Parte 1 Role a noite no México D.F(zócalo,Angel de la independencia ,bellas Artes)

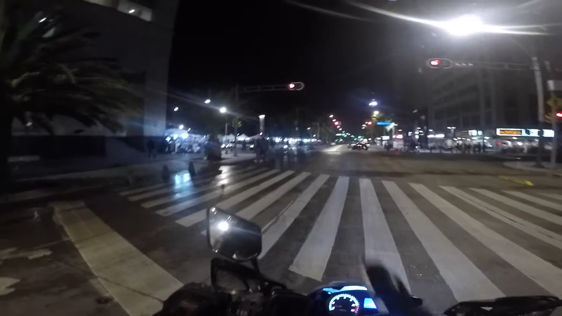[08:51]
Ali tem uma feirinha lá, que bacana. Essa fica uma feirinha de artesanato ali, de comida também, típica do México. Você encontra ali os tacos, tudo. E aí, esse é o metrobus, mano, que eu te falei, ó, que tá fazendo na avenida lá. Eles vão fazer um ônibus desse aí pra galera pegar aquela avenida até o final, que ela é bem grande. É a ciclovia bacana, hein?
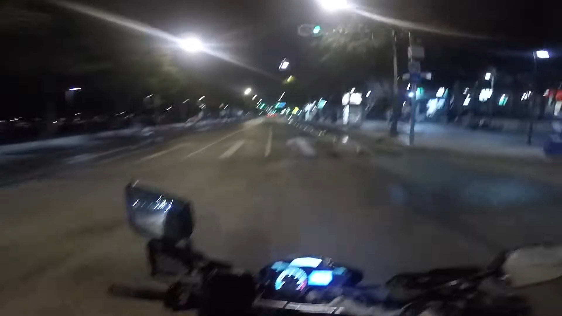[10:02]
Muito bonito, olha o tamanho dele, olha. Isso é no centro da cidade. Olha, aquela ali é a torre lá, que tá marcando as horas lá em cima.
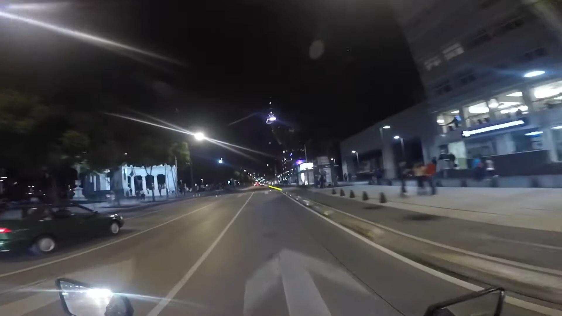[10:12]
É a Torre Latino América, bem famosa, é cartão postal do México, olha lá.